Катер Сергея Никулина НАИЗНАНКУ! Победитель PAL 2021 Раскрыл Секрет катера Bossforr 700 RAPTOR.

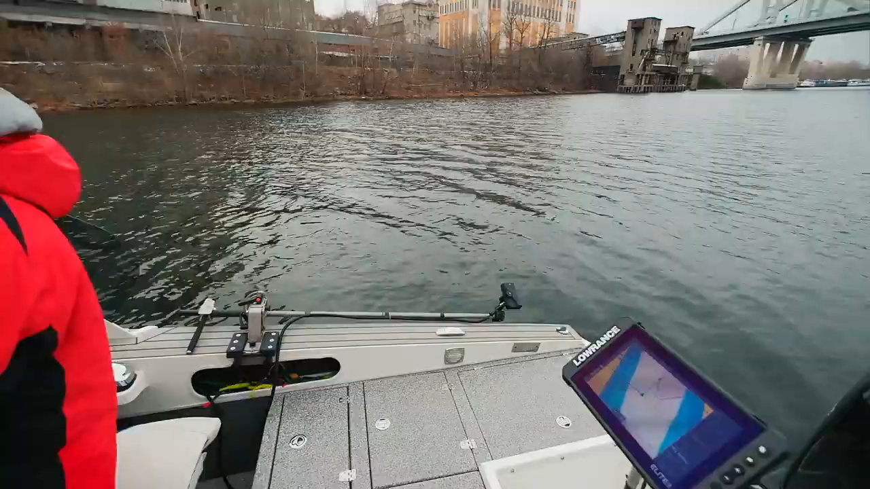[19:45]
Вот эти два одинаковых, это Elite FS модель, Lawrence Elite FS 9-дюймовый, это кормовой и носовой.
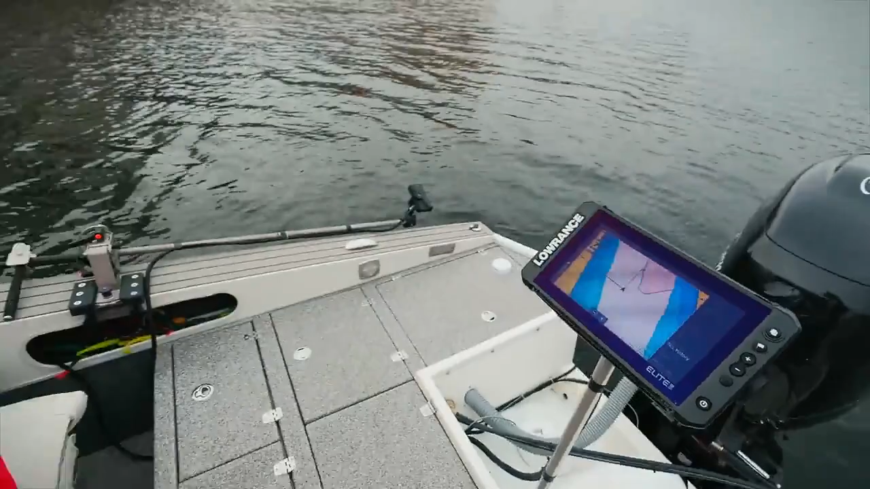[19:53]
Здесь на капитанском месте 16-дюймовый HDS Live, девятка HDS Live.
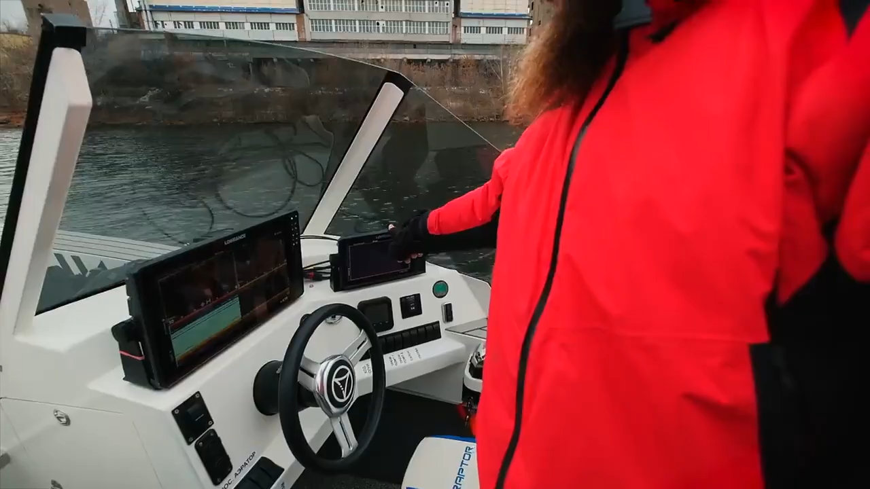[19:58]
А что на каком экране? Почему их так много?
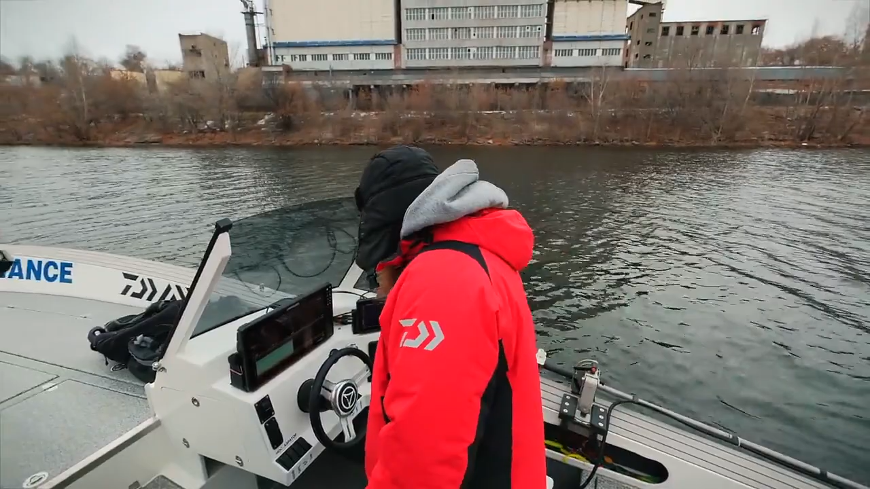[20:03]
Сделано так, чтобы можно было не переключаться.
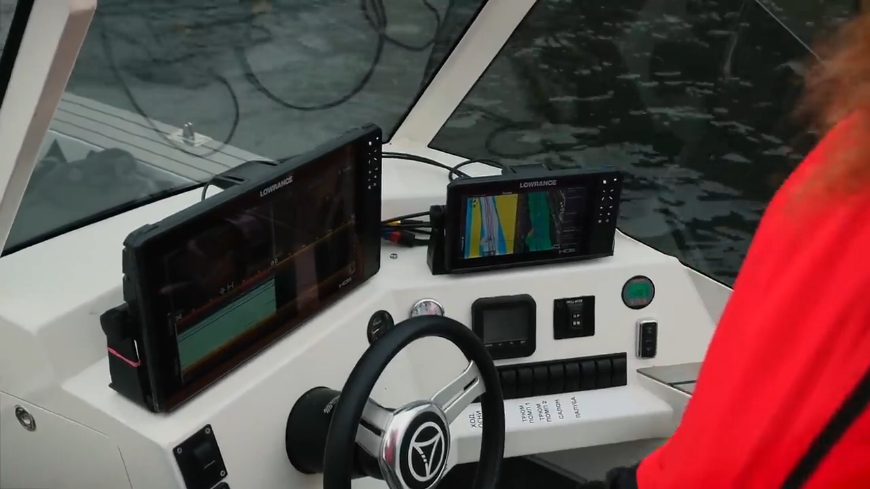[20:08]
Как правило, здесь картография, а здесь робоподисковый штурм.
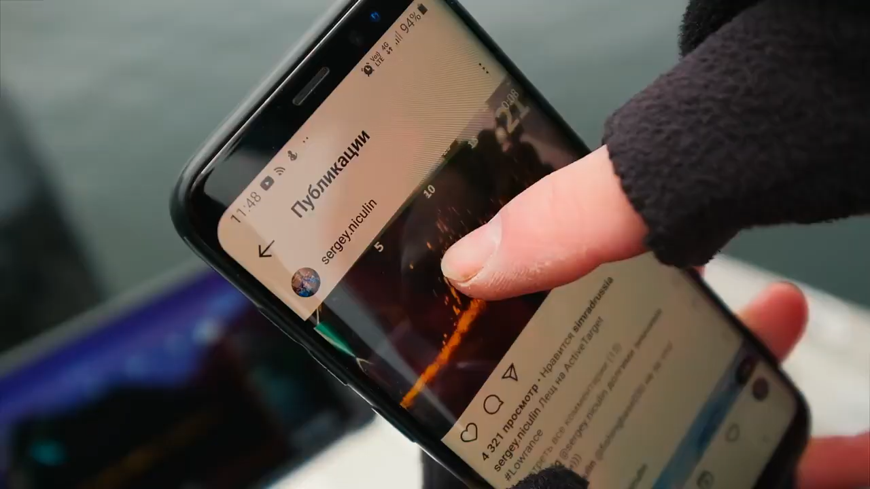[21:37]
Рыба отдельная. Все плывет, ее видно четко. Каждую рыбу видно.
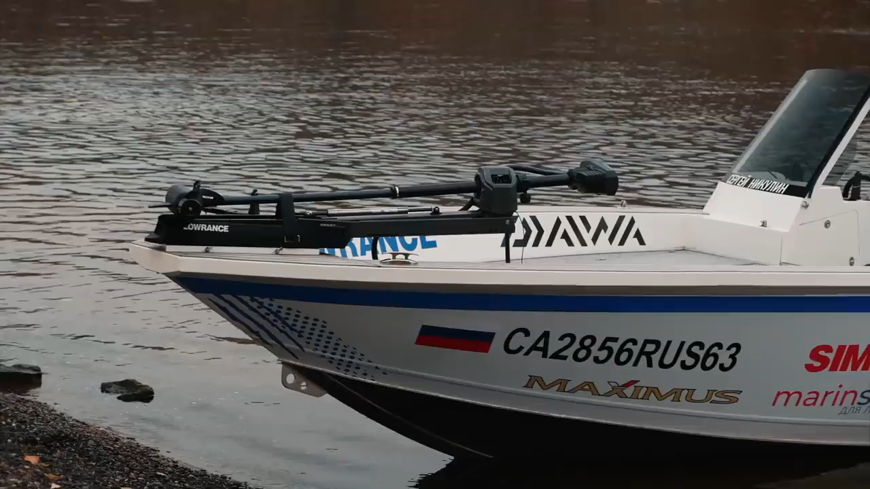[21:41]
А на экране вот вы что видите? Я ничего не знаю. Ну, к примеру, сейчас, сейчас вот карта, да?
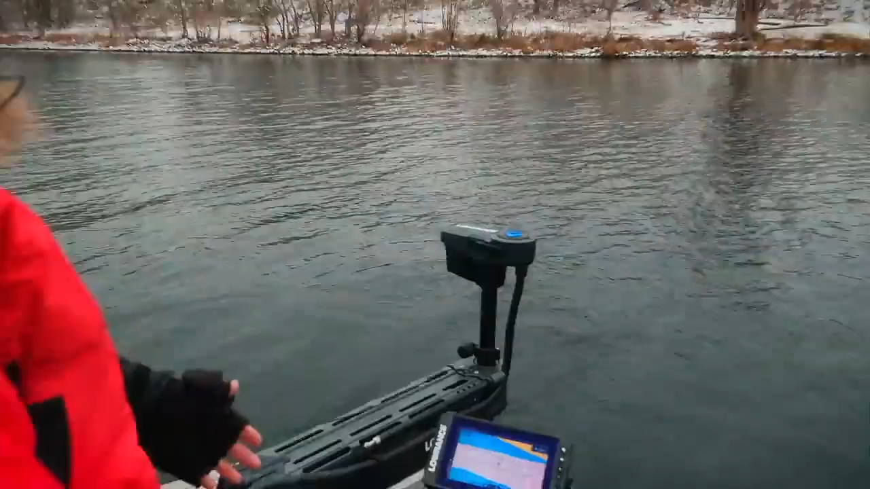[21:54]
Можно вывести абсолютно любую информацию, с любого датчика. Он причем в сети полностью со всеми остальными приборами.
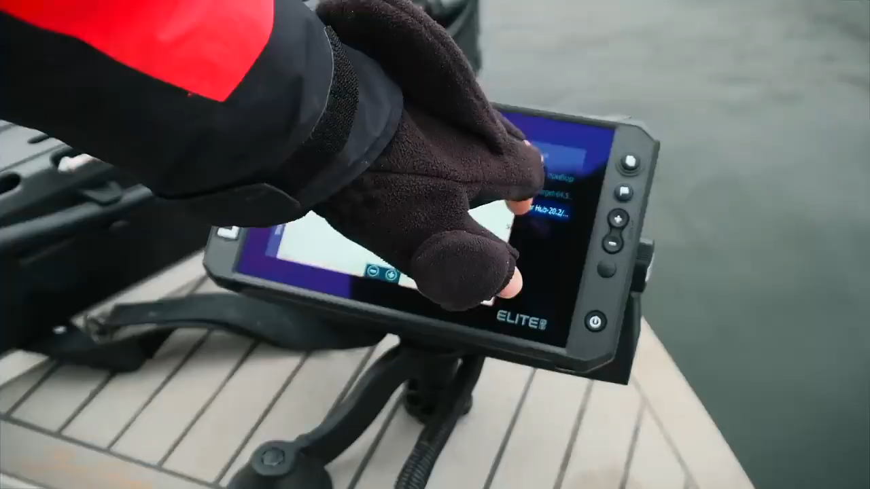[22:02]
У меня именно сонархаб. Грубо говоря, вы рыбу можете увидеть, которую хотите поймать. Причем с современными датчиками живого сонара, если установить их непосредственно на мотор,
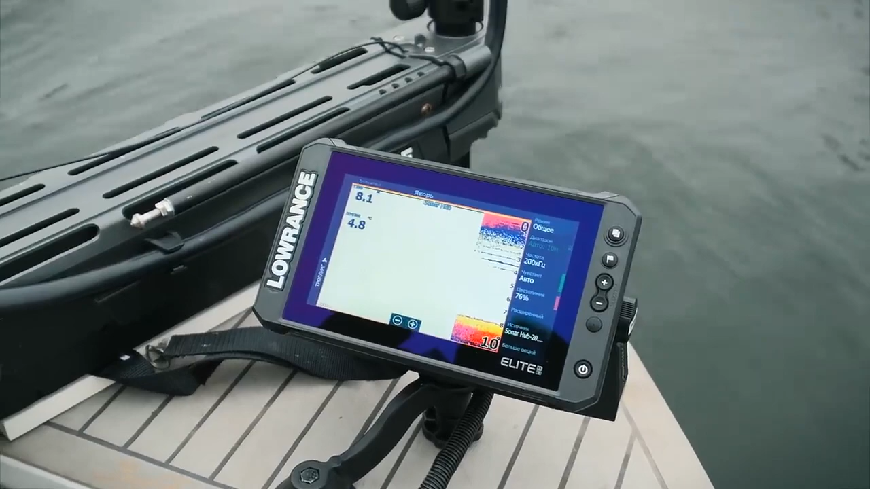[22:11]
можно видеть не то, что то под лодкой, а именно видеть в данном конкретном направлении направлять и смотреть, как рыба движется в режиме реального времени. Как она реагирует на приманку.